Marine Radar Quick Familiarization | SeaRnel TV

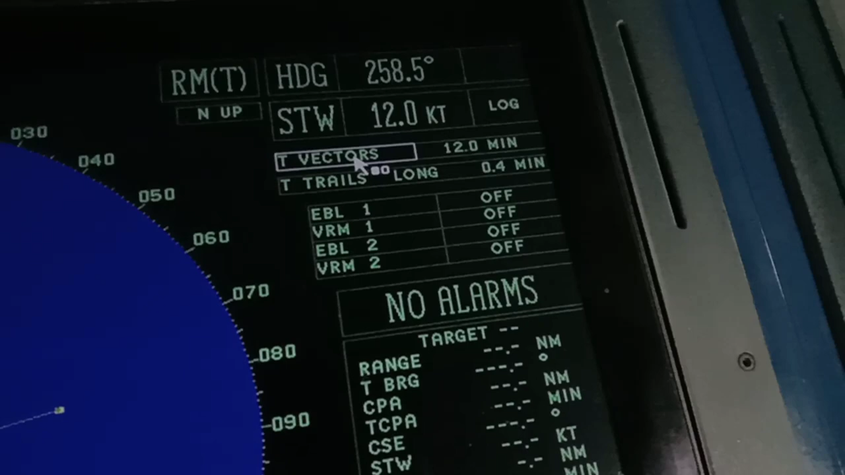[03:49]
So EVL, if you have an electric bearing line.
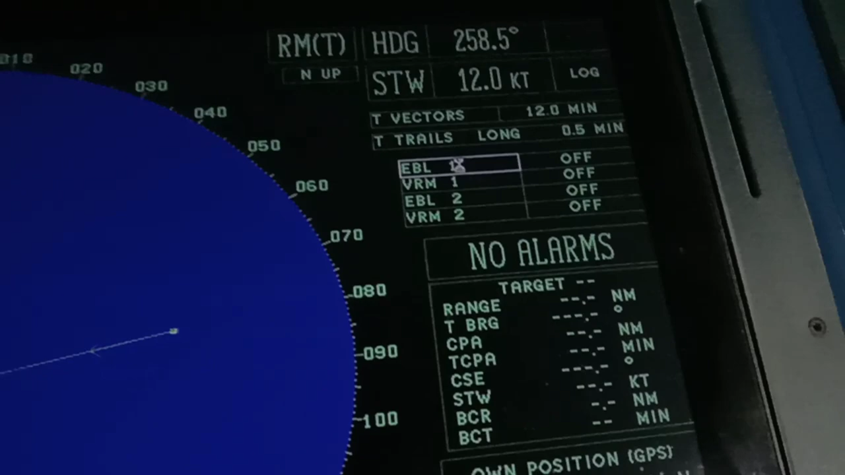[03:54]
So this use, very important, the EVL, guys, because you can easily figure out the bearing. If, for example, which the bezel will pass on your half or in your forward. So that's the use of the VL, VRM, the variable range, guys.
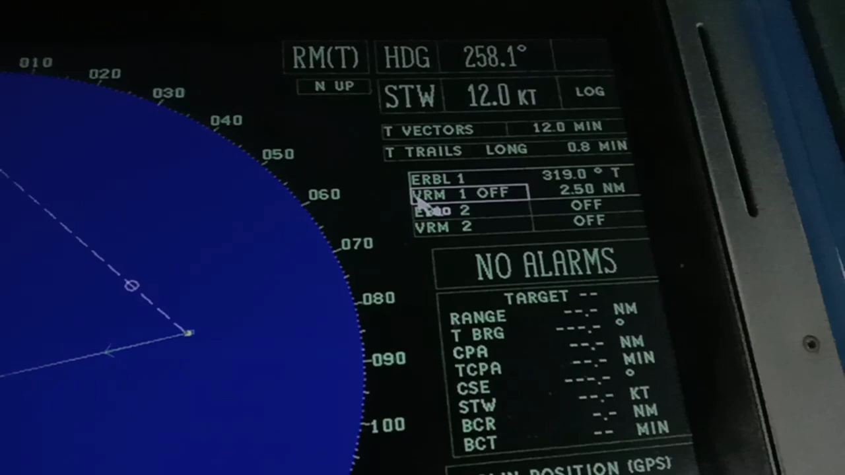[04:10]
So now, here, since we have no target,
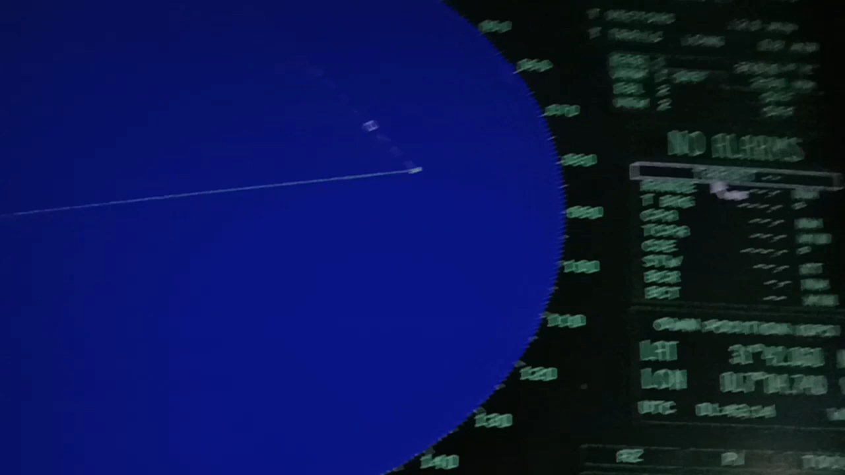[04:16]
if you have a target, just press like this. And it will show to you the information in here.
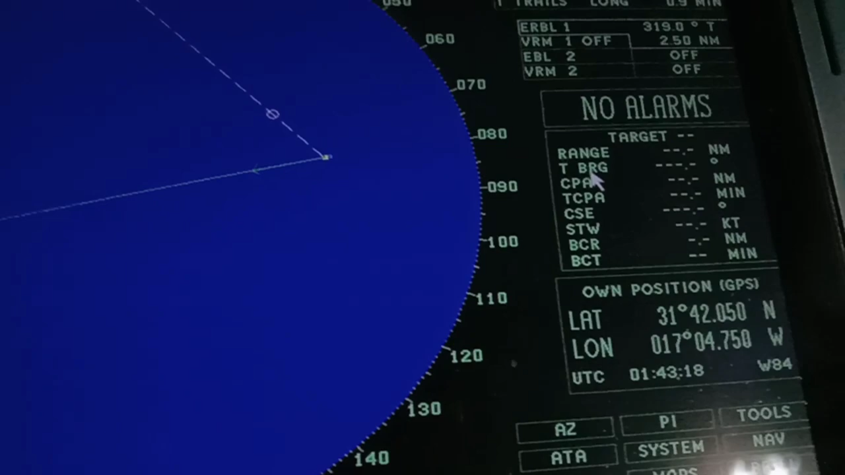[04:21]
The range, the true bearing, the CPE, time closest point of approach,
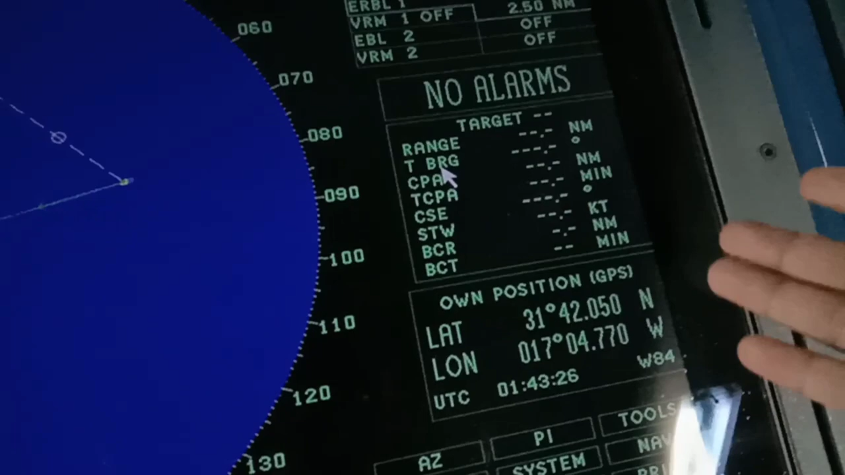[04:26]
the course, the speed to the water, the bow crossing range, and bow crossing times.
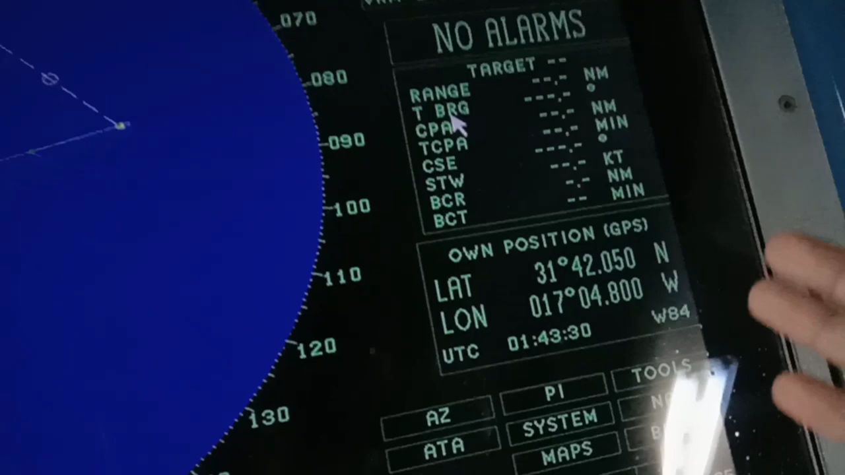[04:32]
So, if you click on one target, one bezel, it will give you all the information in here.
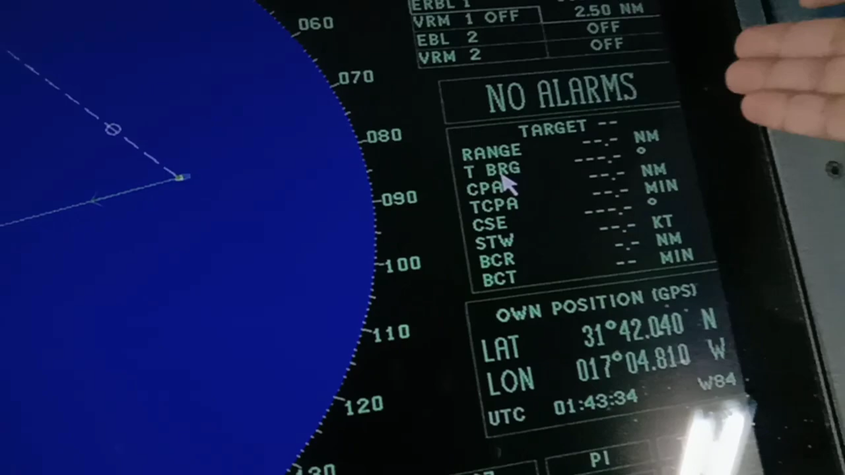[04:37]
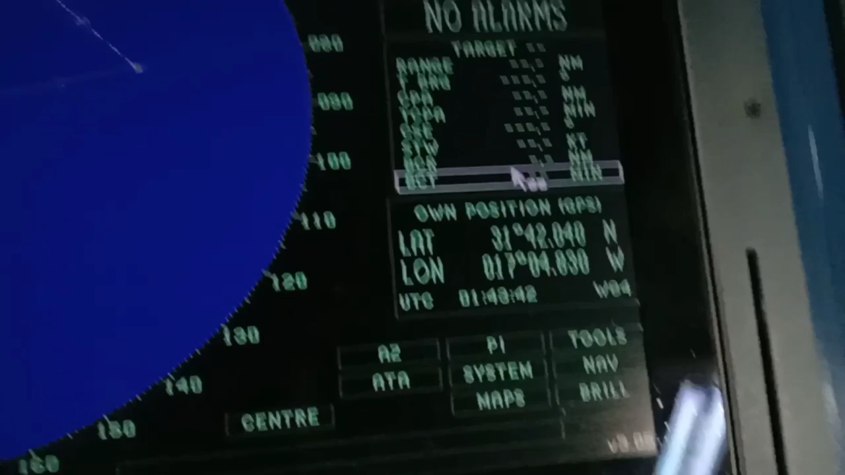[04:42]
So, on position, guys, as you can see, you're on position, the UTC time, and the AZ.
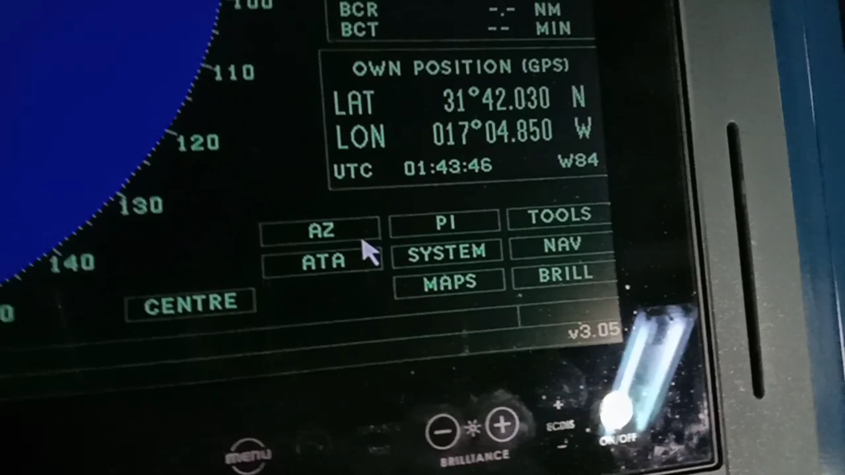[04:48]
This AZ, guys, it's like a guard zone, the PI, the tools.
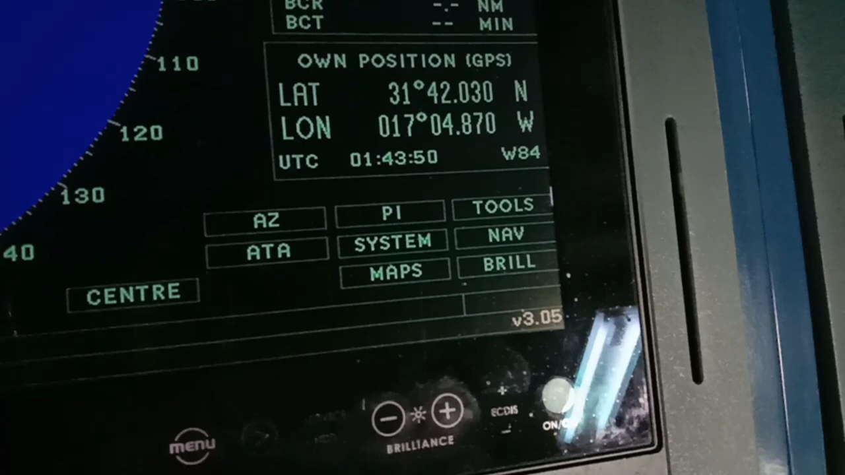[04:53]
To change from night mode to day mode, you just press this brilliance.
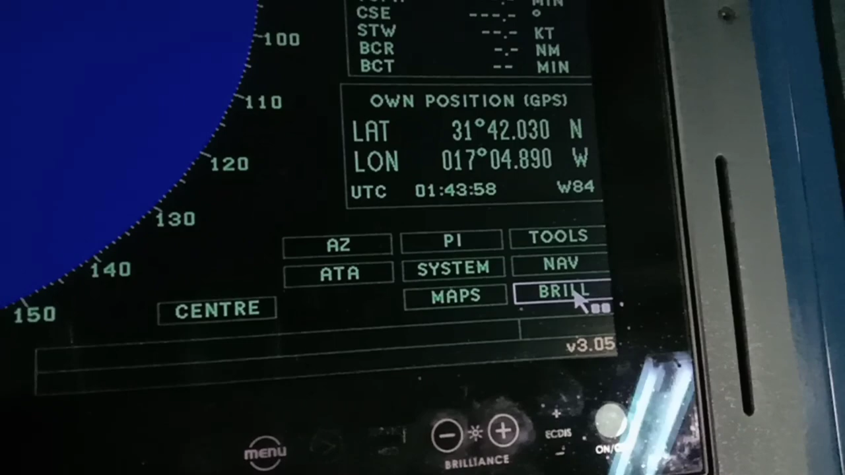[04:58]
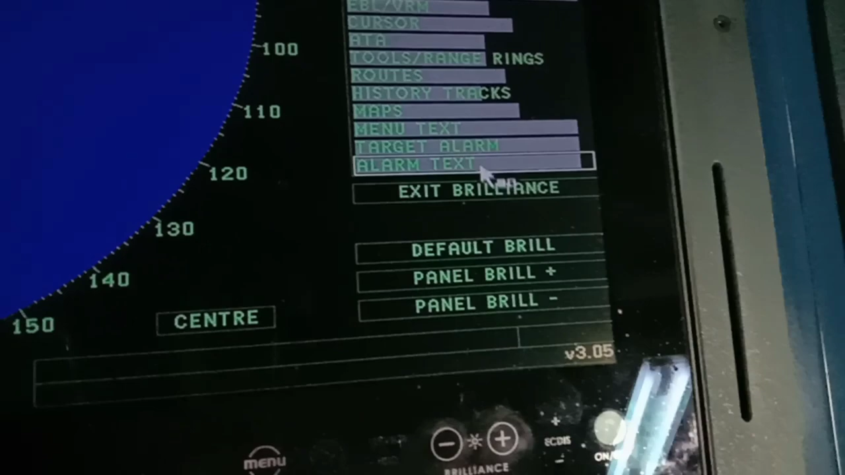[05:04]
Oh, exit, brilliance. Just right click and night.
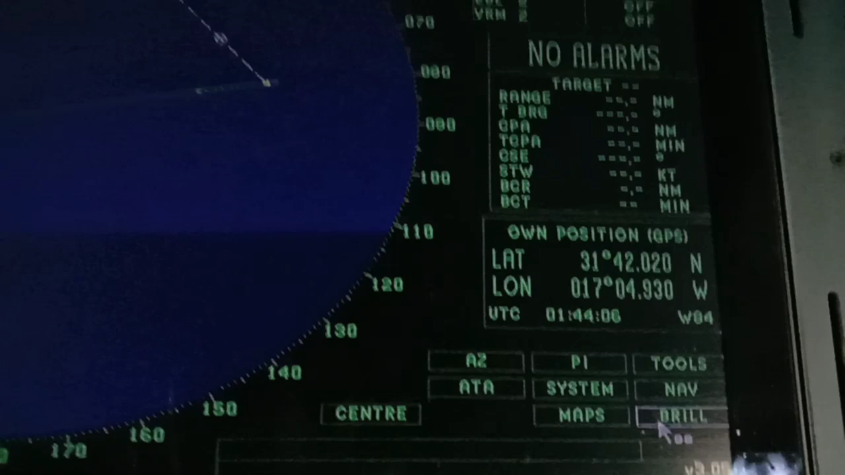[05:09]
So, you see the difference.
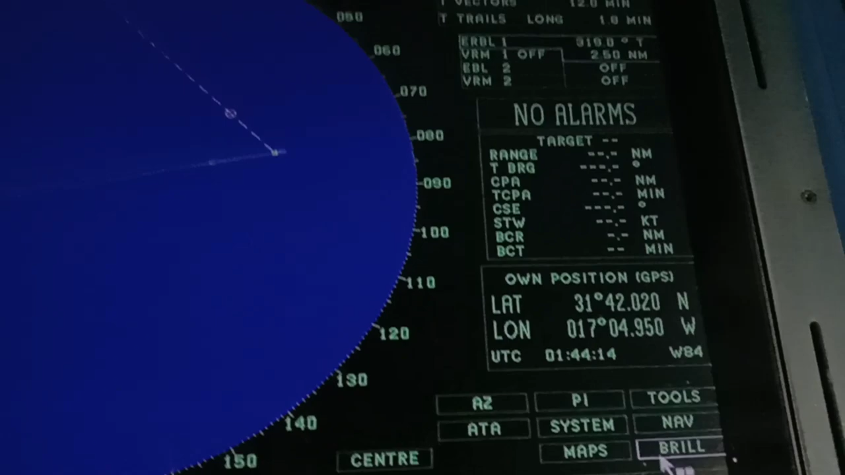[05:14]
So, this is normally the reader, guys.
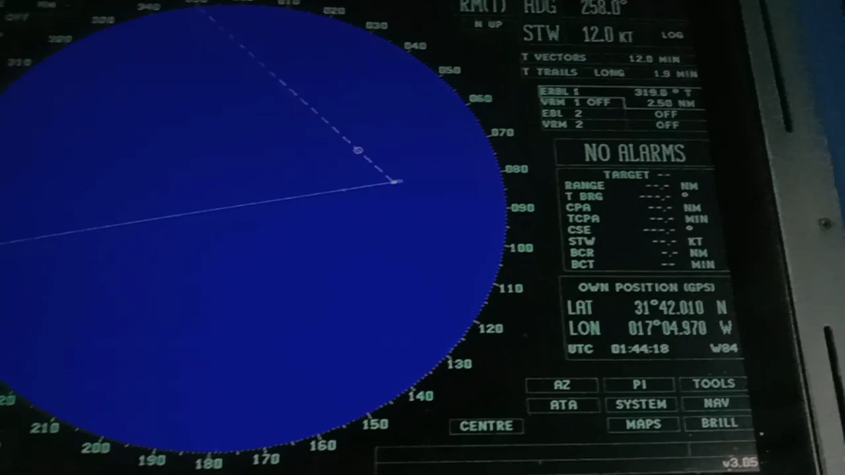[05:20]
So, if you are really on board, you can easily familiarize it well.
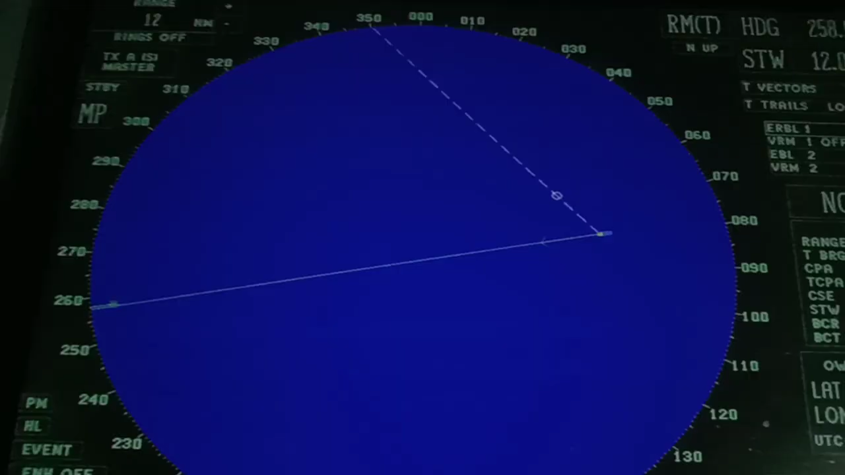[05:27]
So, now, since it's S-band,
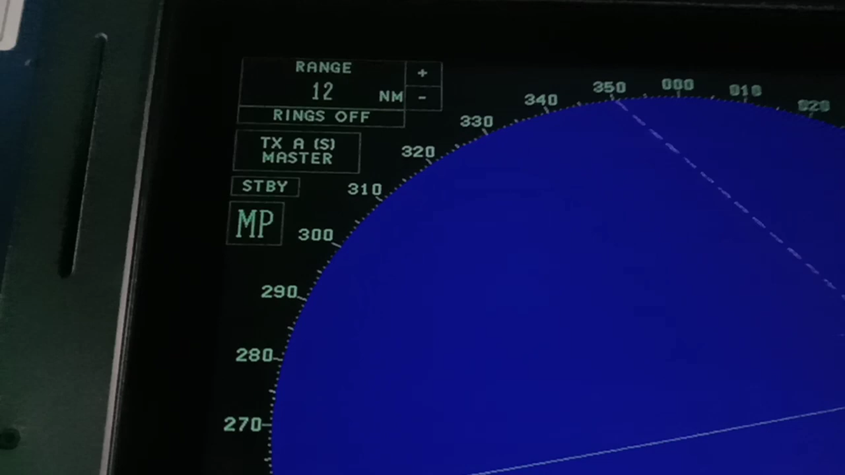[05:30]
let's also go to X-band. So, guys, as you can see, it's X-band. So, they have the same functions. It just only happened that they have different frequency. So, this is the X-band, guys. So, at this moment, I'm switching on the two readers, the X-band and the X-band.
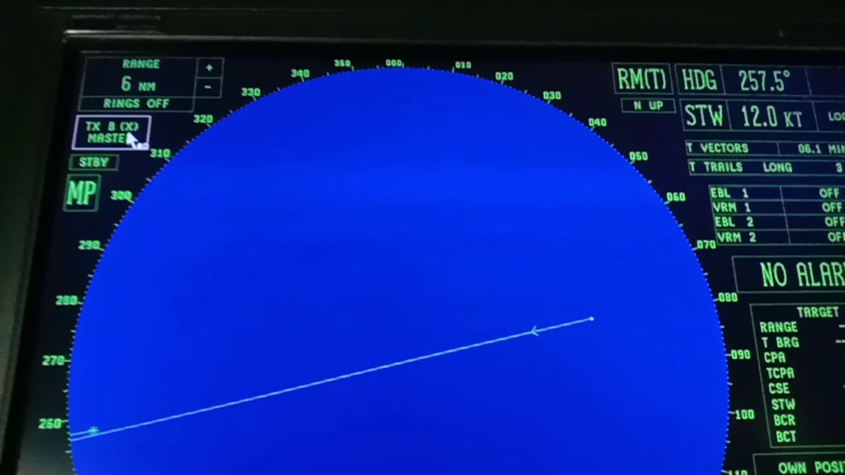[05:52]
So, they have the same functions, only they have different frequency. So, that's all, guys.